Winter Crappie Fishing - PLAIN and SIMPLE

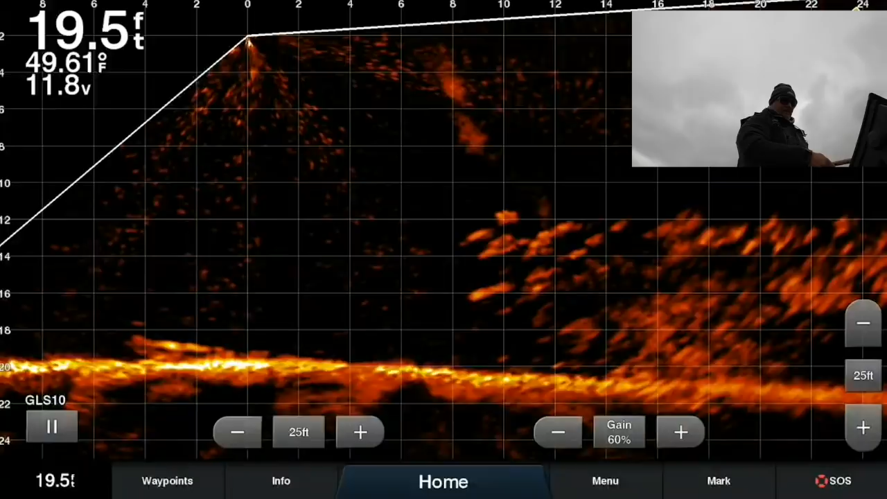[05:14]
On screen: depth 19.5 ft, water 49.61°F
When I look for schools of fish, I'm always looking for, obviously, ones that are sitting still, grouped really tight. These guys are moving around quite a bit. Here comes a guy that's interested, though. And he decided what's going to be. I still run Hummingbird Electronics. I have a 8 Generation 3 up front.
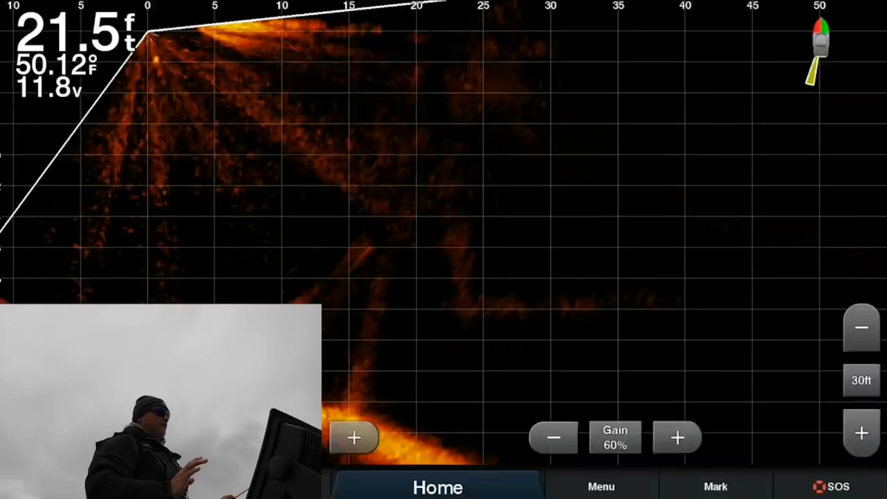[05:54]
On screen: depth 21.5 ft, water 50.12°F
Let me get in position. There it is. Slow-moving, tightly packed school. And that's what you want. And all I'm going to try to do is stay away from them a little bit.
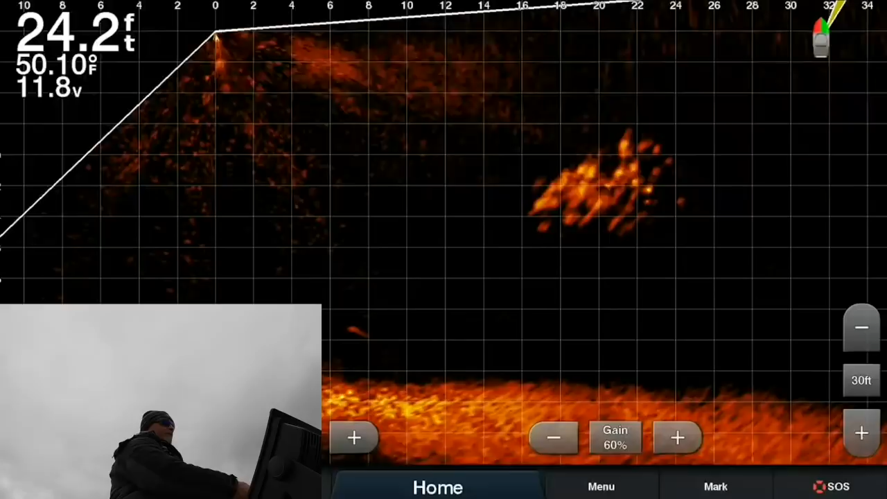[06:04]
On screen: depth 24.2 ft, water 50.10°F
It's tough to get position on these schools because they are moving. This is a slow-moving school, which is what we like. And now they're spooked.
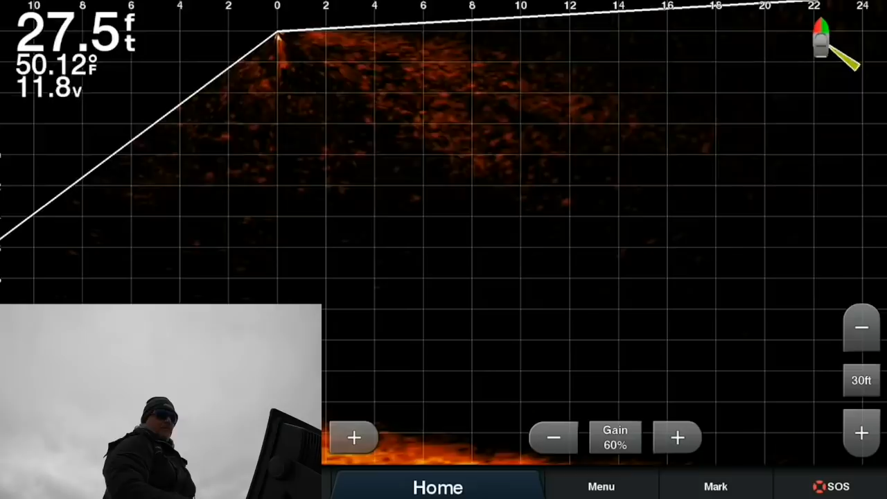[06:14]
On screen: depth 27.5 ft, water 50.12°F
See how they cruised right underneath the boat? There they are right there.
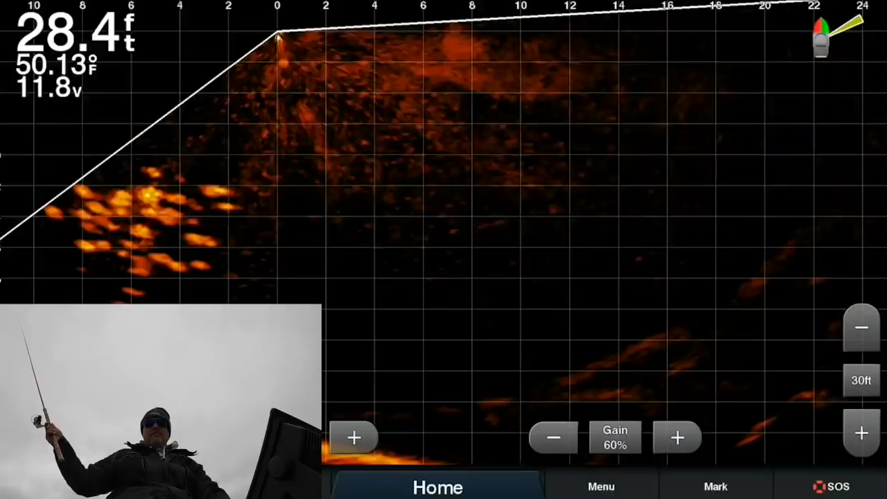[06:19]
On screen: depth 28.4 ft, water 50.13°F
So, we'll just kind of drop right here. There I am. Dropped right into them. And there's our first fish out of that school. So, this is going to give us a good idea of how old these fish are. They're good. It's 11-inch fish.
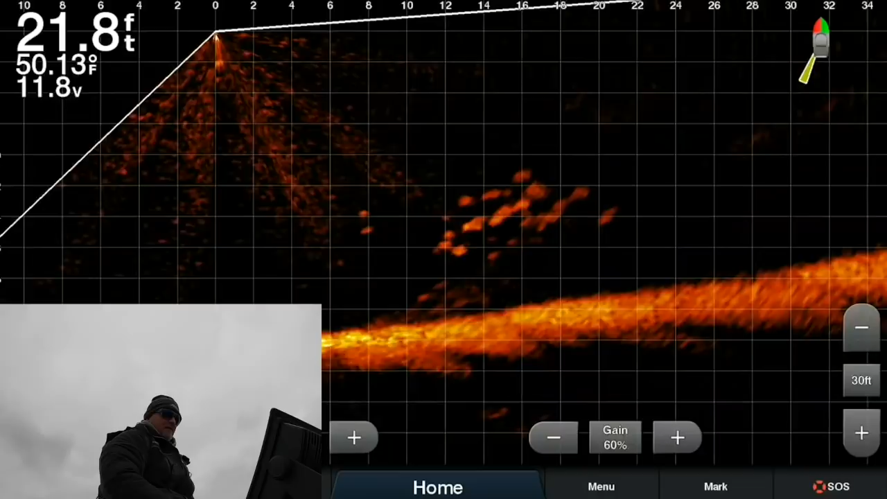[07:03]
On screen: depth 21.8 ft, water 50.13°F
I mean, it's not to say you can't have a big monster in there, too. I mean, that does happen. But, on average, those fish are going to be about the same size.
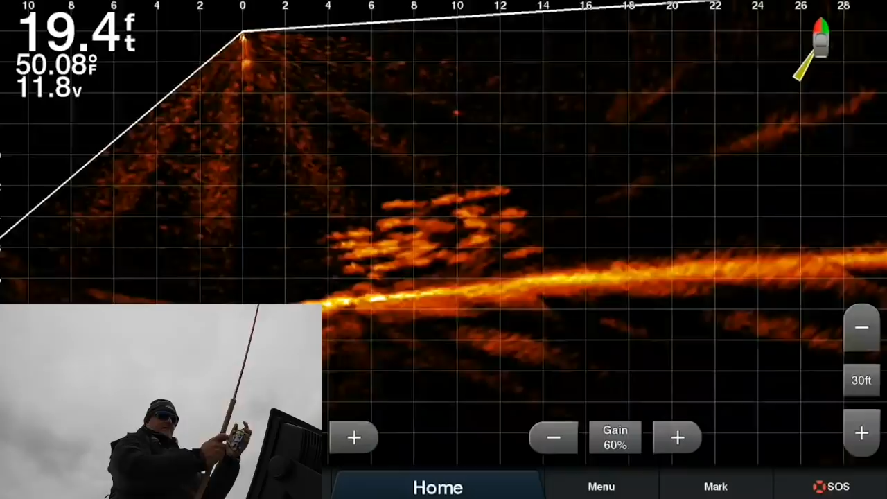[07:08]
On screen: depth 19.4 ft, water 50.08°F
There wasn't anything there. Now, these guys are going down a little bit.
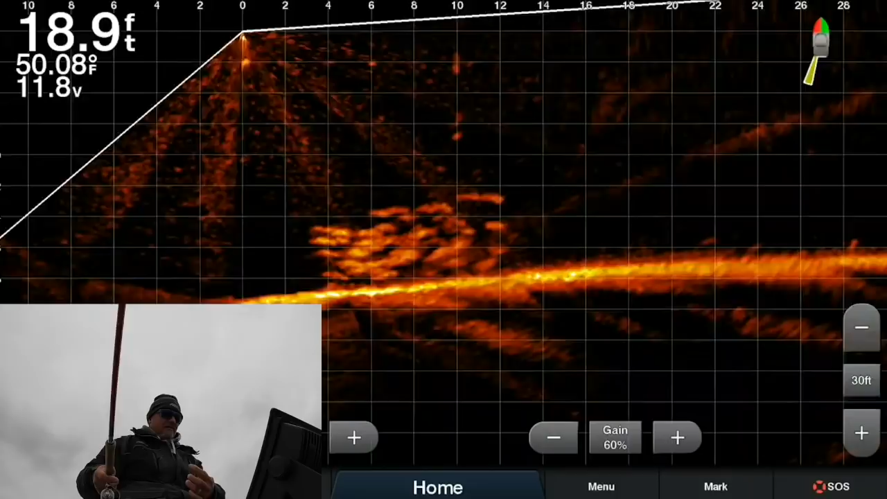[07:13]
On screen: depth 18.9 ft, water 50.08°F
Here we go. Here's a taker.
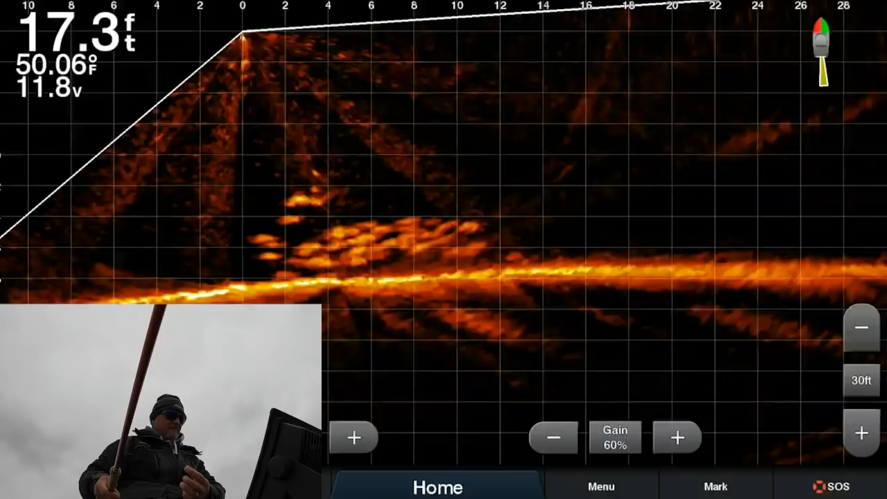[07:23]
On screen: depth 17.3 ft, water 50.06°F
And there he was. Got the second one.
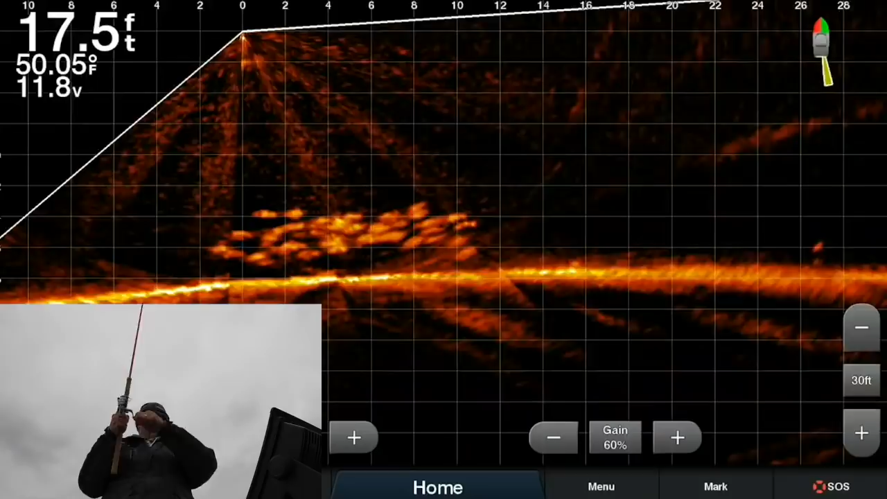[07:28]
On screen: depth 17.5 ft, water 50.05°F
So, feels like a better fish. Yeah. Better fish here. That's a 12.
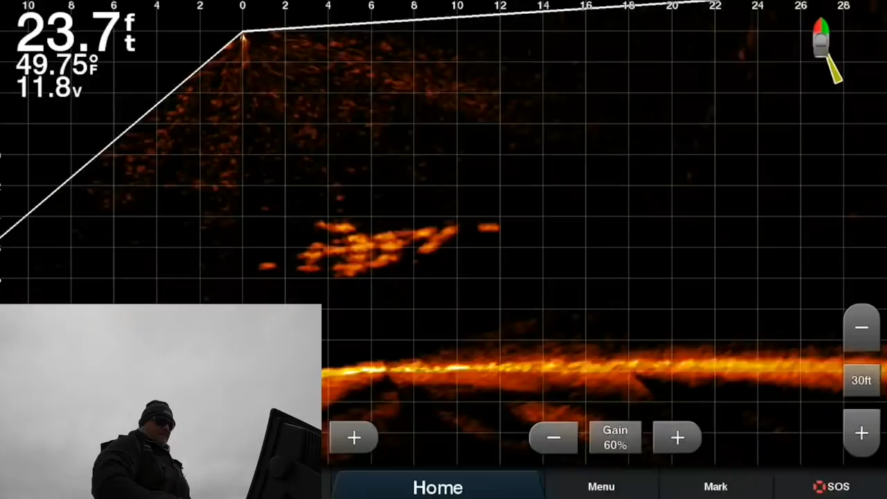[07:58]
On screen: depth 23.7 ft, water 49.75°F
So, they're kind of, they're running from us.
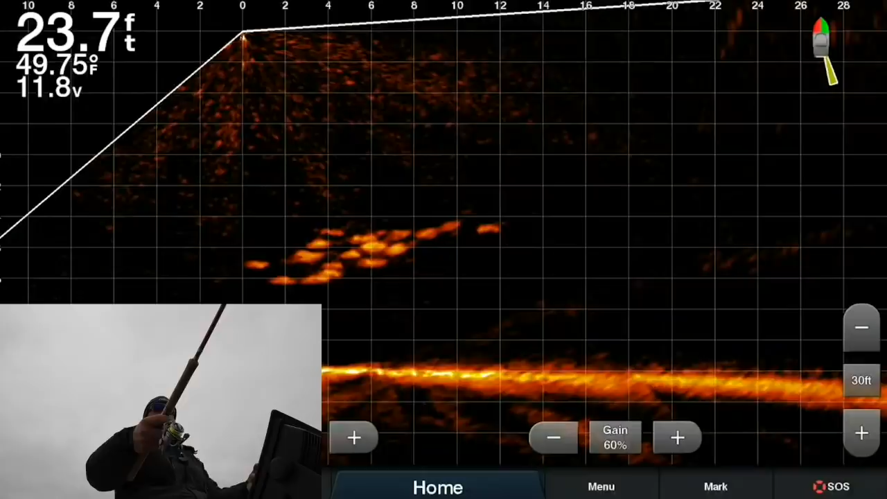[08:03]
On screen: depth 23.7 ft, water 49.75°F
They've gone deep. Anytime the fish gets spooked, they tend to go deep, right? And then they're going to start coming back up. When they come back up is when you want to be throwing at them. So, they're starting to come back up.
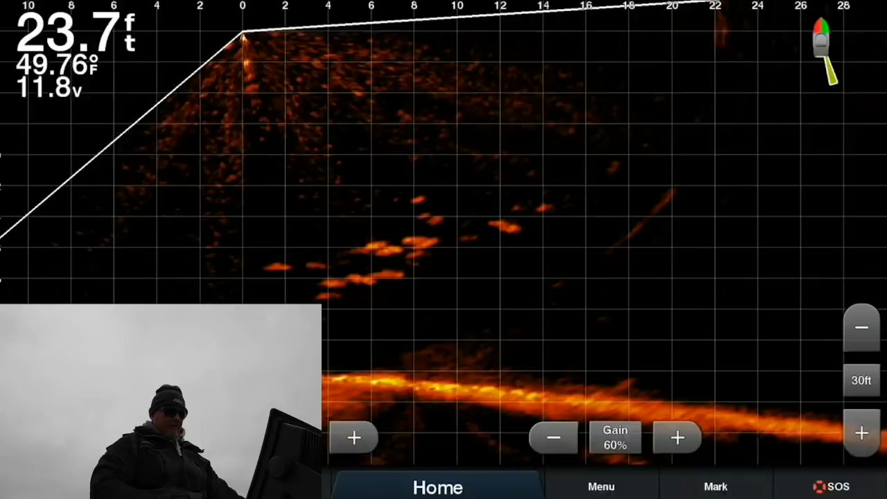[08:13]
On screen: depth 23.7 ft, water 49.76°F
The front end of that is. Come on, baby. Take it. Here's someone chasing it. I just want you to touch it. So, you see how the front of that group is all the way up there now?
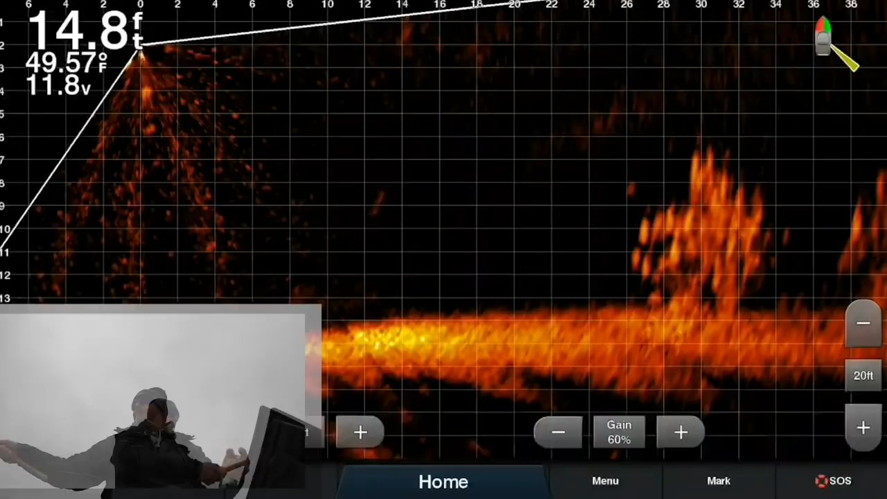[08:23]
On screen: depth 14.8 ft, water 49.57°F
All right. So, there we go. We've got a nice pile of fish. We're going to try to stay off of them. We're going to cast into them first.
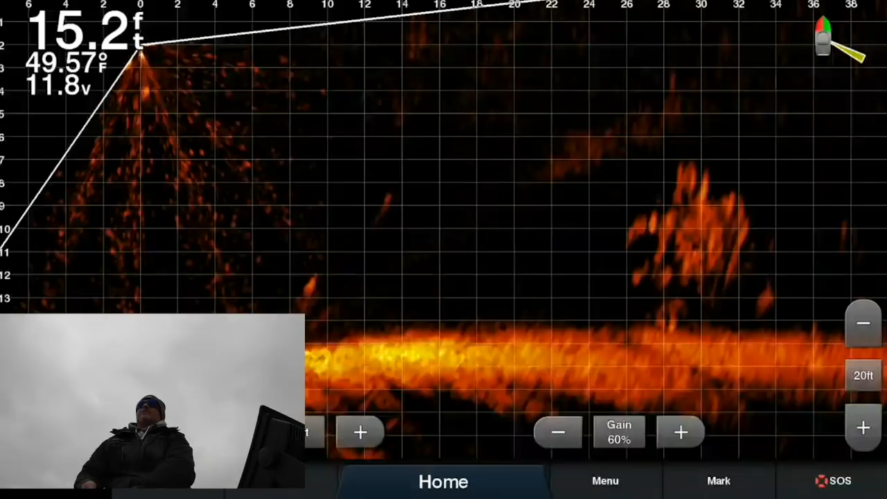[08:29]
On screen: depth 15.2 ft, water 49.57°F
Kind of get the thing started and see if we can't pull one off.
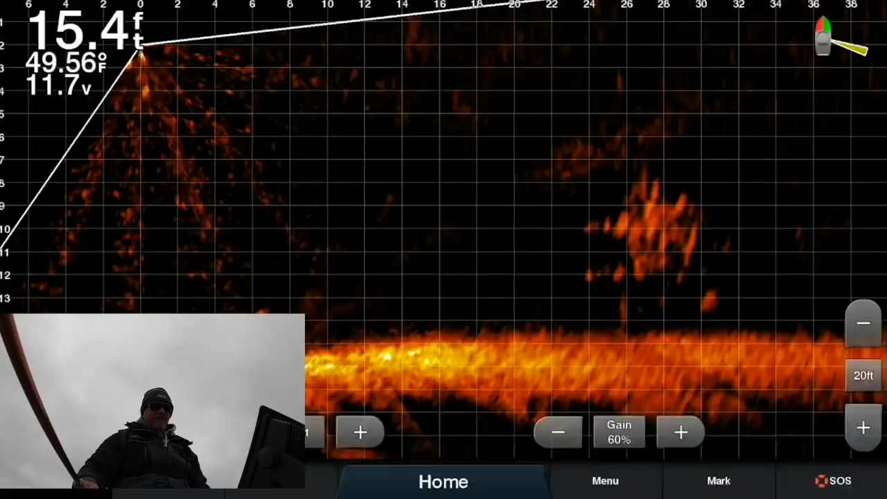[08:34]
On screen: depth 15.4 ft, water 49.56°F
It should be coming in from behind there. There's actually two piles there, it looks like.
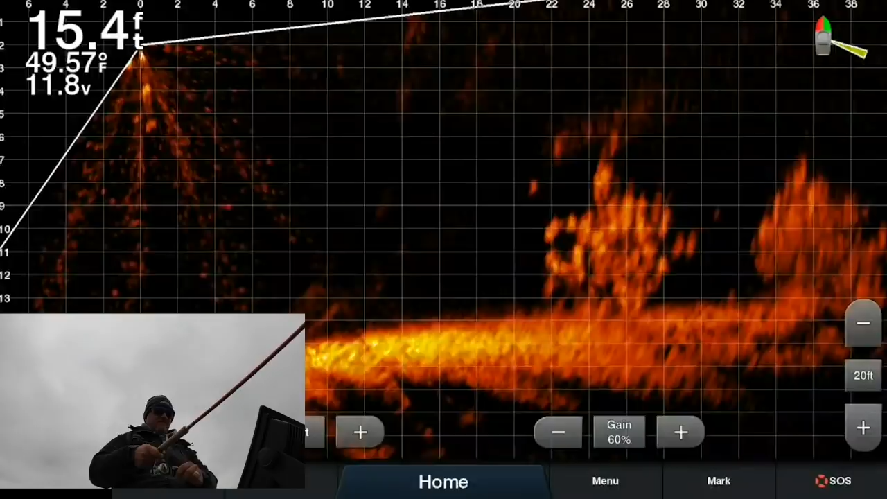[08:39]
On screen: depth 15.4 ft, water 49.57°F
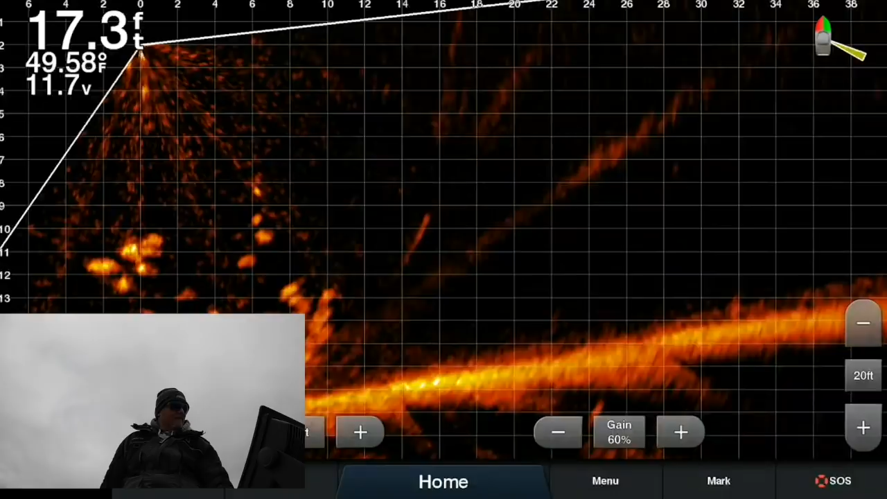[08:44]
On screen: depth 17.3 ft, water 49.58°F
And he bit it. Dang it. That would have been awesome to see.